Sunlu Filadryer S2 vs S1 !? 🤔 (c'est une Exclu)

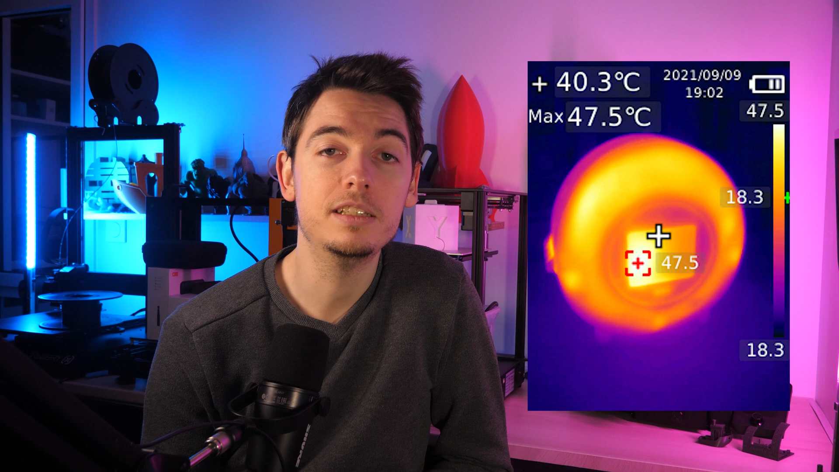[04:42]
On screen: spot 40.3°C, max 47.5°C
Alors si on fait maintenant une petite analyse thermique du boîtier, on voit que c'est relativement homogène sur les parois extérieures, donc entre 40 et 50 degrés. On a des points chauds plutôt derrière l'écran, au niveau de la charnière et sur l'avant donc de l'ouverture. Avec 50 degrés vous pouvez sincèrement poser la main sans soucis. La chaleur se dissipe assez rapidement au niveau des pieds, ce qui permettra d'éviter de chauffer la surface sur laquelle il est posé. Alors si on regarde à l'intérieur, les températures sont nettement plus élevées qu'à l'extérieur et heureusement, ça veut quand même dire qu'il est plutôt bien isolé.